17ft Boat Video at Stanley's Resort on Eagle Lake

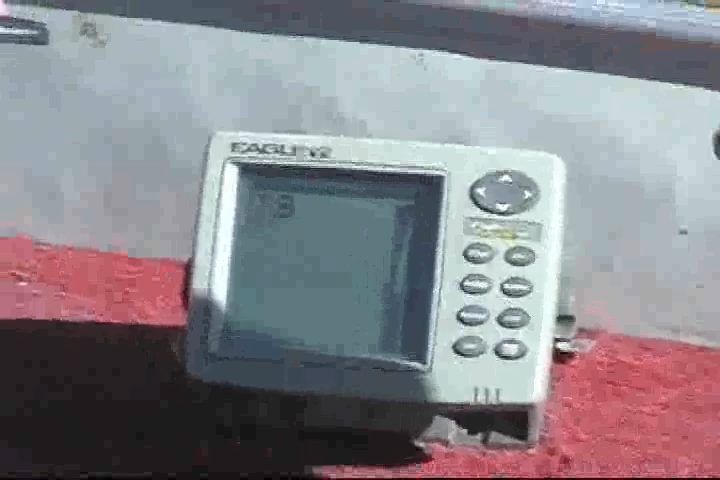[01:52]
Sometimes when you are running down the lake, you'll either get water or air underneath your transducer, or the transducer might lift out of the water.
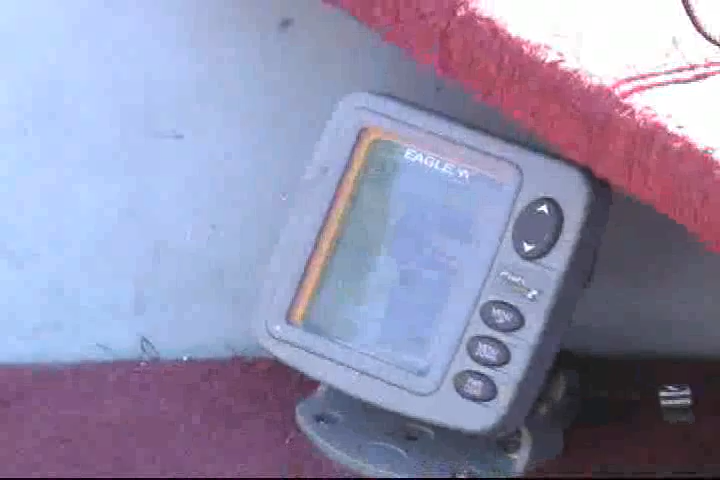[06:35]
Basically, put it into place, turn it on, and it will do all the settings for you.